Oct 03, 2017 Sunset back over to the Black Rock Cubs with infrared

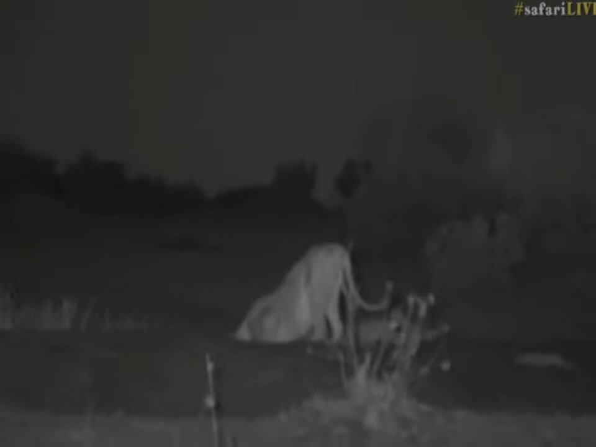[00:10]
sorry about that black screen everybody we're just gonna wait here see if she finishes her drink and then gets up and comes back this way and that will give me a chance to scan with the thermal clear camera whether or not the other lionesses are heading here the ground is still very hot from the day of Sun so I can't see much other than hot bushes and hot rocks or as they say in South Africa hot rocks
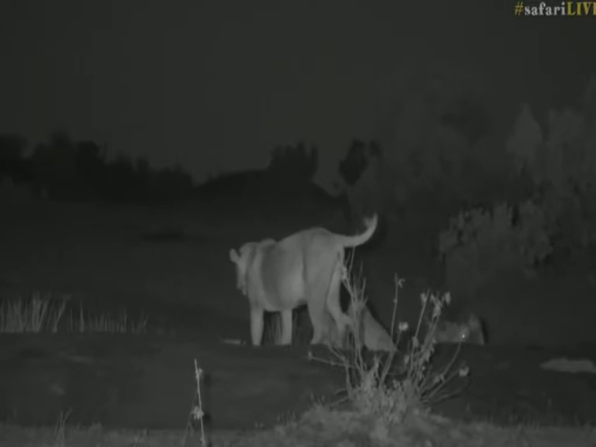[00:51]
Cubs just so playful aren't they yeah she's coming back this way she's constantly constantly looking in the direction of where she thinks her deeply irksome lazy sisters are she's not nearly as fat as they are either we went to see the two of them you would have seen that at the beginning of the drive and they were massive
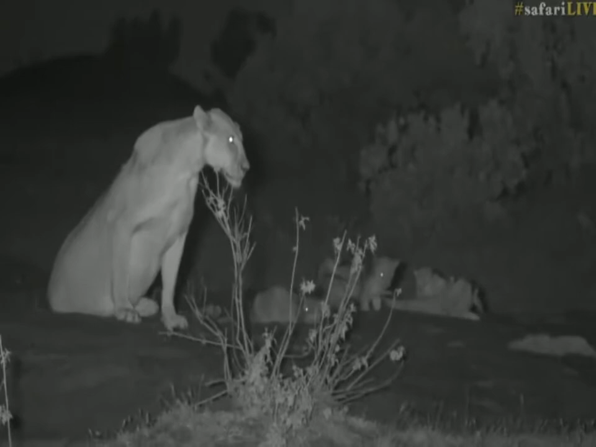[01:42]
remember though interestingly that the two that stayed with her were definitely clearly from different litters they're different sizes so yeah she might be the one with the youngest maybe she's just got a stronger maternal or stronger maternal instinct that's possible maybe she's yeah I don't know what it is but same one who came back this morning from the kill early and I don't know I mean I don't recognize her well enough to know whether she was more involved yesterday evening or
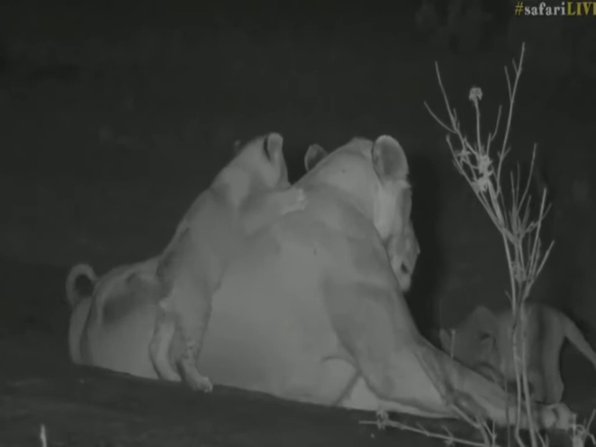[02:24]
identifiable one of the others has got one over the right eye which is quite interesting also keeps looking hoping I now can't see anything other than the flare because it's now dark you see she's not lying in that sort of open pose that allows access to her teats
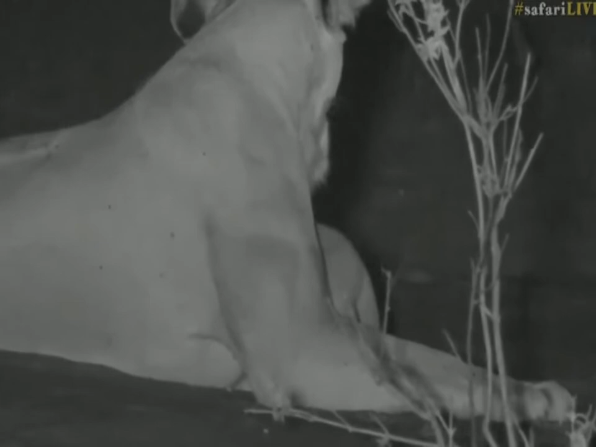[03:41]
yes I think to a certain extent that's true I don't think any lioness however was designed to produce sufficient milk for nine cubs and so I mean if the other two let's say they were abducted by aliens or they dropped dead she'd find it very very difficult to raise even four of these I'm just going to be quiet and let her listen for a while see immediately she just gets irritated and stands up
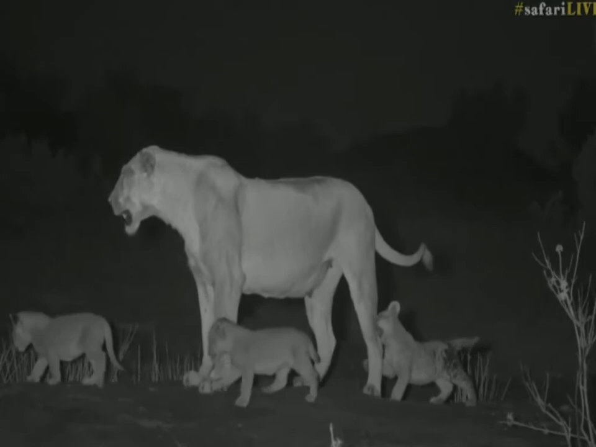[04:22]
energy masses of food and why she should ever show any vague irritation with them it's almost like she wants to go and call them as Rebecca says it's almost like she wants to get into the vehicle and drive away with us I think that's probably quite true he's very sick and tired of this malarkey